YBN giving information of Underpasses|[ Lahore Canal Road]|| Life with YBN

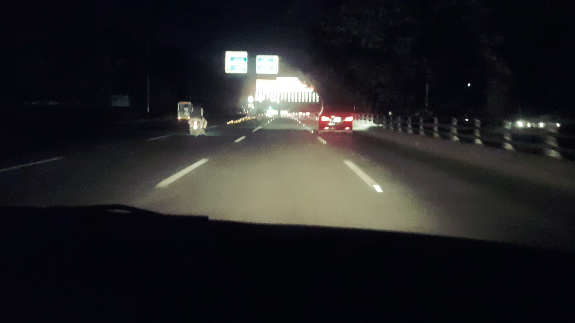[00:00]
اسلام علیکم دوستو آئیے آپ کو لاہور کنال روڈ کی سیر کراتے ہیں یہ بنیاز بیک ٹھکر سے ٹورڈز واگا جا رہا ہوں اور یہ راستے میں نیو
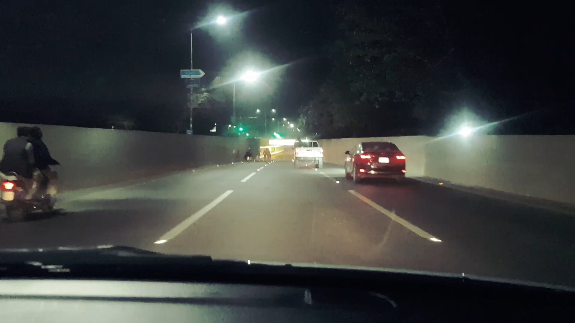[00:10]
کیمپس انڈر پاس آ رہا ہے یہ بہت خوبصورت انڈر پاس ہے اس کی الڈی اے نے رینومیشن کی ہے اس کے اوپر پل کے دائیں جانب جو ہے وہ جناہ
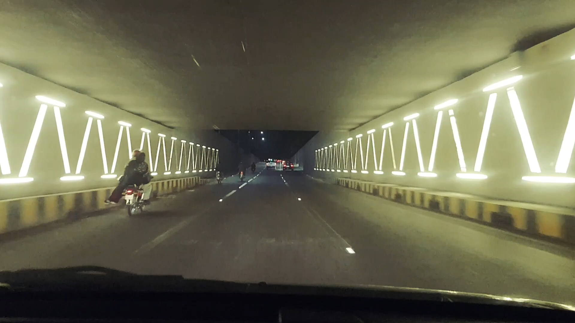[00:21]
ہاسپٹل ہے اور بوت سائٹس لیفٹ رائٹ تیری جامعہ پنجاب میری جامعہ پنجاب پنجاب یونیسٹی نیو کیمپس ہے اور یہ اس کے بعد آگے آپ دیکھئے مسلم ٹاؤن انڈر پاس یہ بھی بہت خوبصورت انڈر پاس ہے یہ راستہ سیدھا جو ہے یہ واغا بارڈر کی طرف جا رہا ہے میں نیاز
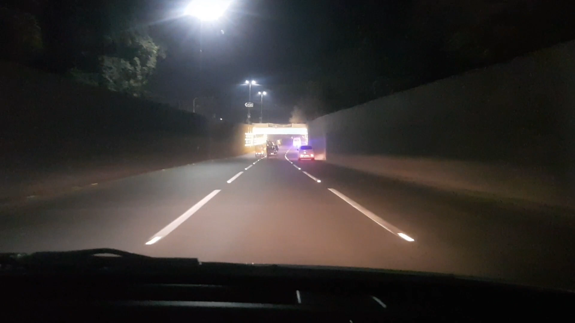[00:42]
بیک ٹھکر سے جا رہا ہوں لاہور سے باہر لوگ سے جو ٹورسٹ آتے ہیں ان کی رہنمائی کے لیے میں بتا رہا ہوں یہ دیکھئے خوبصورتی اس انڈر پاس کی
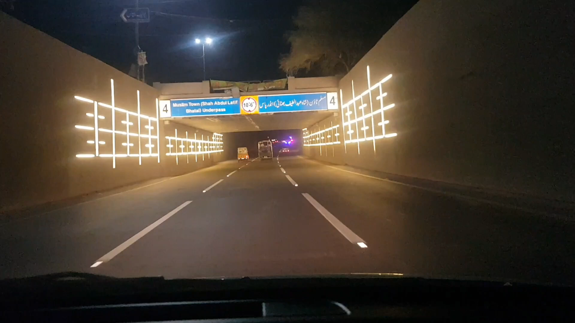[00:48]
جی تو یہ ابھی جو انڈر پاس دکھانے لگا ہوں یہ فیروسپور روڈ انڈر پاس ہے یہ بہت خوبصورت انڈر پاس ہے اس کے اوپر میٹرو بس چلتی
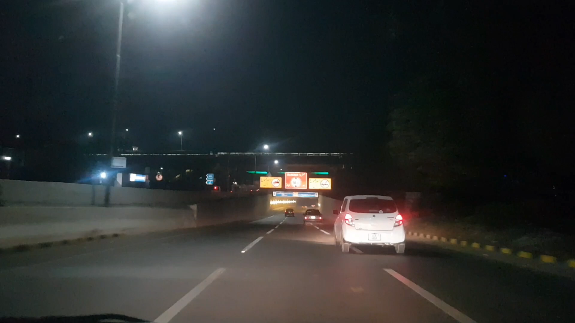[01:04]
ہے بابا کلفی والا مشہور ہے اریبین ڈی لائٹس اس پول کے اوپر ہے رائٹ سائٹ پہ جائیں گے تو کلمہ چوک فیروسپور روڈ لیفٹ سائٹ پہ جائیں گے تو اچھرا
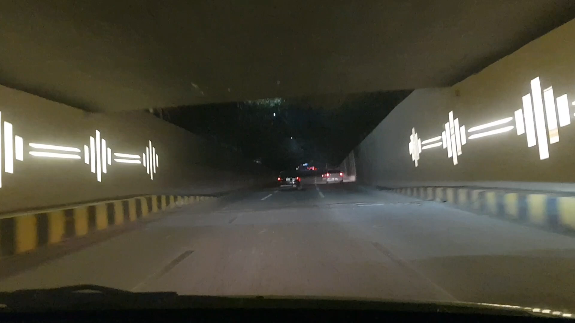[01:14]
جی جناب اس کے بعد آپ دیکھئے تو ایف سی کالیج انڈر پاس ایف سی کالیج انڈر پاس یہ بھی حالی میں اس کی رینویشن ال ڈی اے نے کی ہے تو یہ خوبصورت منظر دیکھیں اور اب جناب مشہور زمانہ انڈر پاس جے روڈ انڈر پاس جے روڈ کے اوپر آپ رائٹ سائٹ پہ چلے جائیں
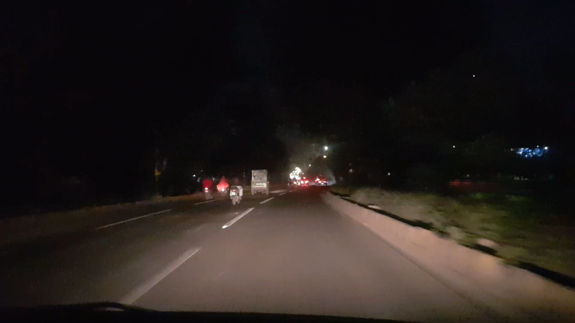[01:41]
تو گول برگ آ جائے گا کینٹونمنٹ آ جائے گا لیفٹ سائٹ پہ جائیں گے تو آپ کے سروسز ہسپیٹل آئے گا اور پی آئی سی پنجاب انسیٹیوٹ آف کارڈیالوجی آئے گا
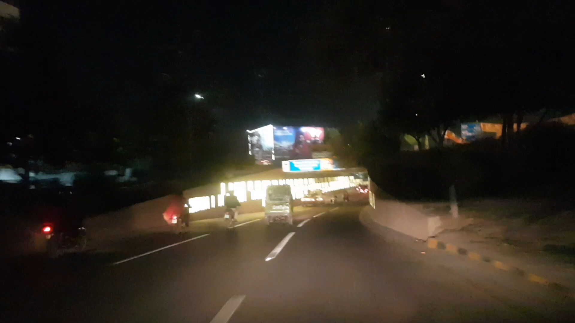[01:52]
یہ جے روڈ
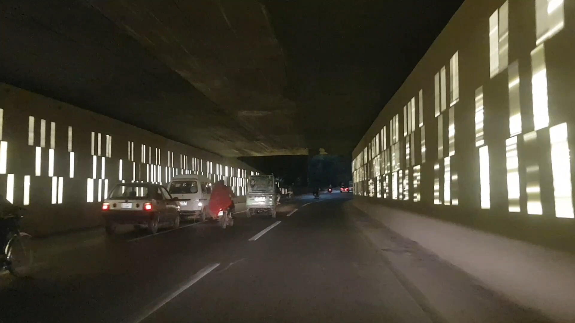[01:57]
انڈر پاس سے آپ گوز رہے ہیں جی
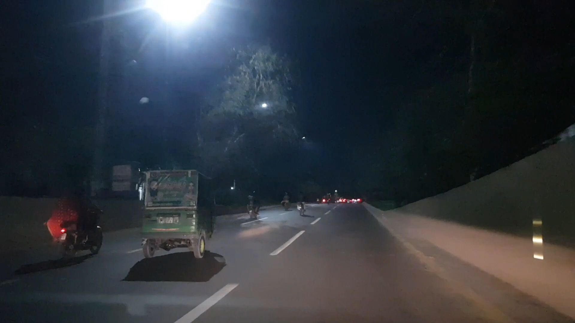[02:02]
تو ابھی اس کے بعد یہ جو روڈ آ رہا ہے یہ مال روڈ انڈر پاس ہے مال روڈ کے بارے میں زیادہ آپ سب لوگ ہی جانتے ہیں اولڈس روڈ ہے لہور کا یہ
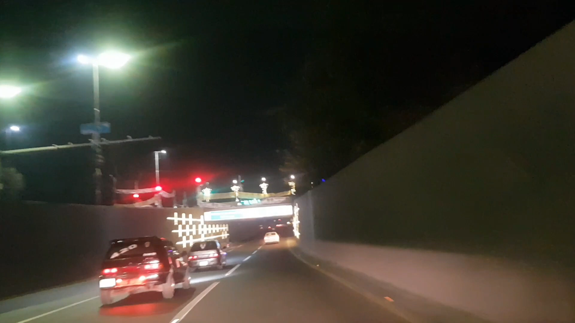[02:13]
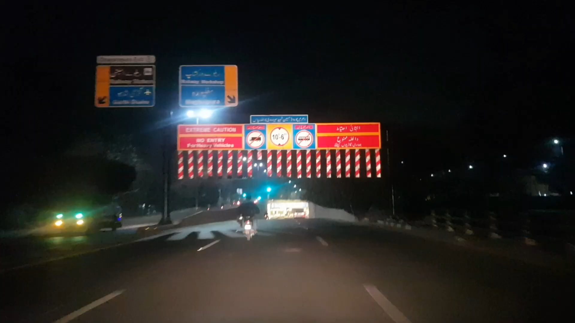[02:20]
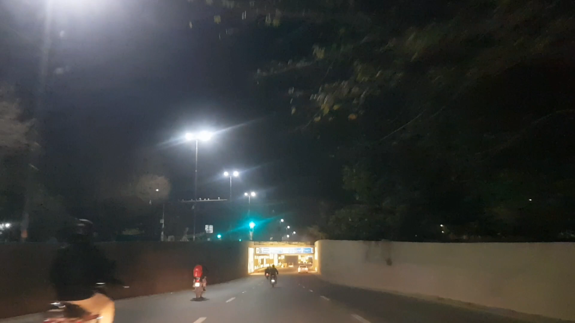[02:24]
یہ مال روڈ ہے جی یہ دیکھئے مال روڈ انڈر پاس سے آپ گوز رہے ہیں
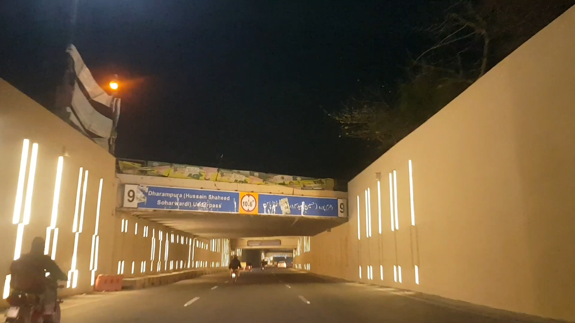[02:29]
اور اب یہ دھرم پورا انڈر پاس اس کے اوپر کراچی پشاور مین
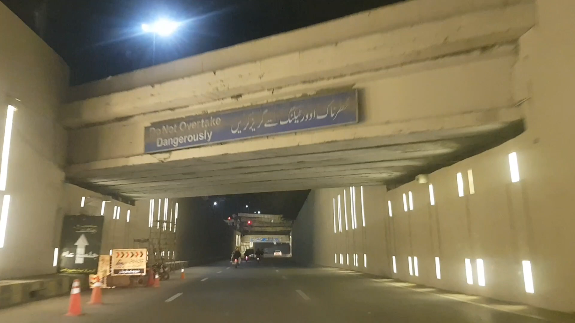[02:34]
ریلوے لائن یہ گوز رہی ہے یہ بریج اس کا ہے اور یہ دھرم پورا انڈر پاس کی بیوٹی فکیشن
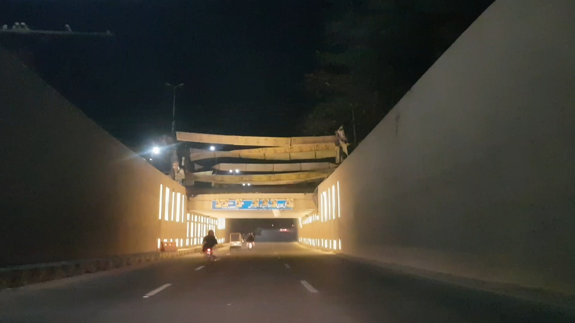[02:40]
یہ آپ کراس کرتے ہیں یہ لمبا انڈر پاس ہے تو اس کے بعد سب سے لمبا انڈر پاس جو ہے وہ لہور کا بیجنگ انڈر پاس آ جاتا ہے یہ بیجنگ انڈر پاس سے آپ گزریں جی آپ تو بیجنگ انڈر پاس کے گزرنے کے ساتھ ہی آپ لیفٹ سائیڈ پہ جائیں گے تو آپ کے
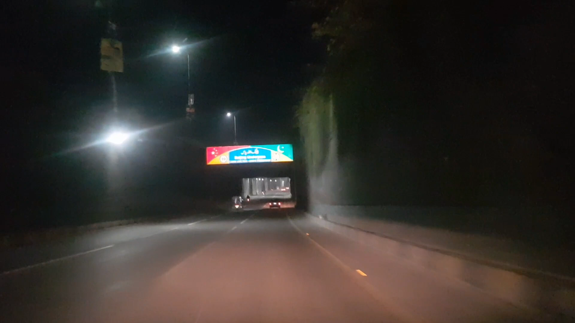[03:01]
شیلم اور گارڈن آ جاتا ہے اور رائٹ سائیڈ پہ جائیں گے تو صدر اور اگین کنٹونمنٹ آ جاتا ہے تو یہ لارجسٹ لانگسٹ انڈر پاس ہے لہور کا